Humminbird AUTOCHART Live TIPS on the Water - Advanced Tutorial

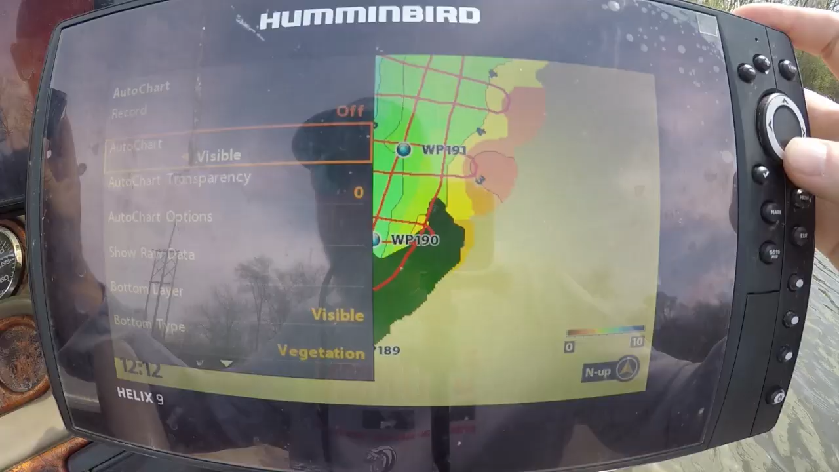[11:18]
now the next thing is I know it's getting a little bit repetitive but I'm gonna go back down to bottom type I'm gonna
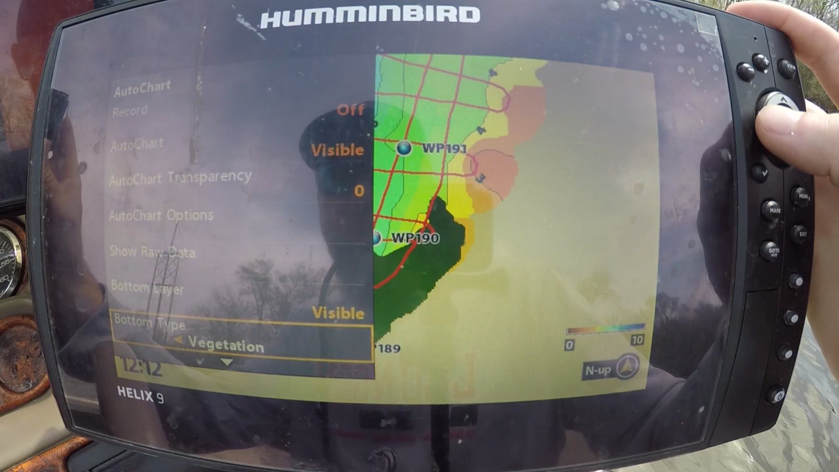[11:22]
change this to hardness if you guys are looking for different types of hardness rock now the harder bottom is going to be dark blue the
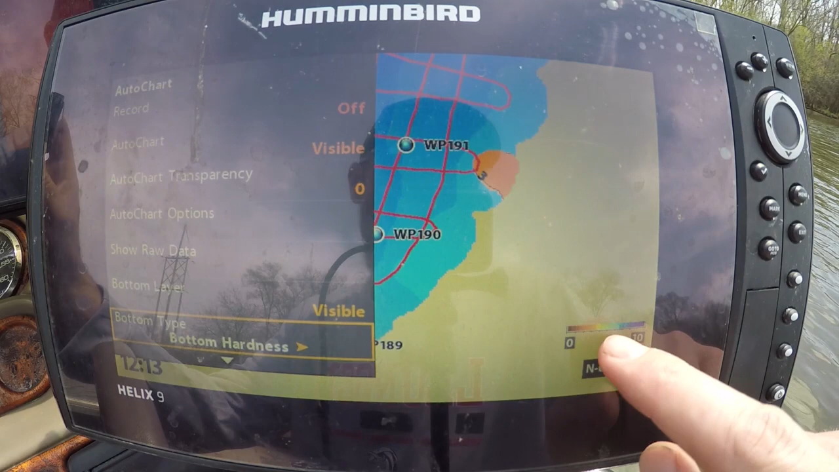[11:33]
soft bottom is going to be a lighter color so this is very soft bottom this is very hard bottom it gives you a little reference right here you can see this is all pretty hard bottom now you can see some darker blue right here I don't know how good you can see that on camera let me see you can see that a little bit on camera um but there's the hardest bottom
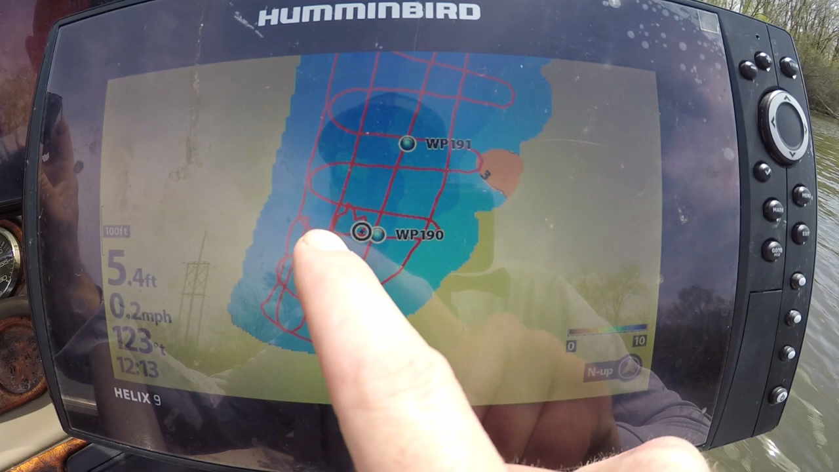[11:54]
On screen: depth 5.4 ft, speed 0.2 mph
is right here in this deepest water and just like anything you know a lot of times the shallow water is
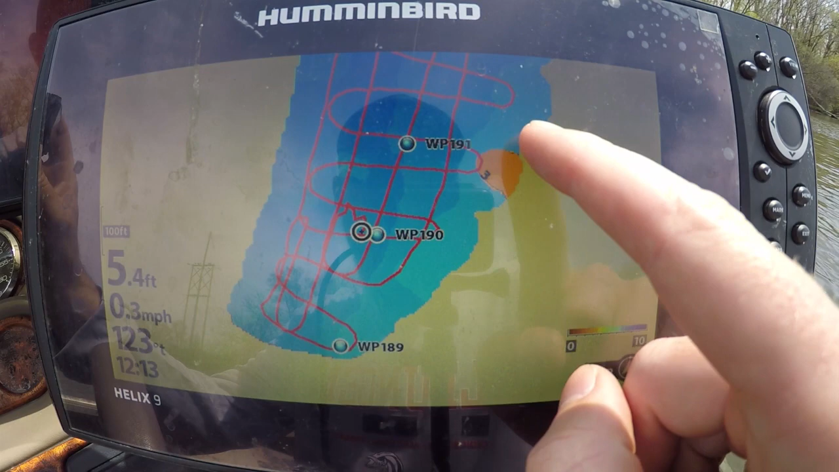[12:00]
On screen: depth 5.4 ft, speed 0.3 mph
harder bottom certain places but right here the lighter blue is goes in shades lighter
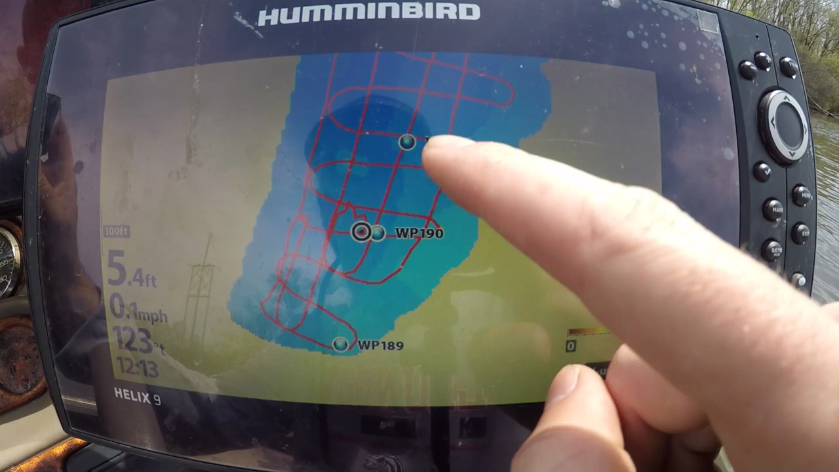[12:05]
On screen: depth 5.4 ft, speed 0.1 mph
medium dark this river channel is actually the hardest bottom so that's just one thing you can do guys and look for different bottom hardnesses